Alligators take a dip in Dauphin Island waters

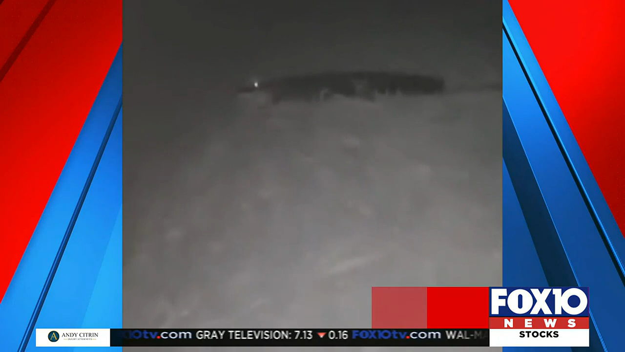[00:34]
Watch as this alligator slithers into the dark waters on the west end of Dauphin Island. Officials with the island coast guard confirm this is an alligator. Tourists know they're around.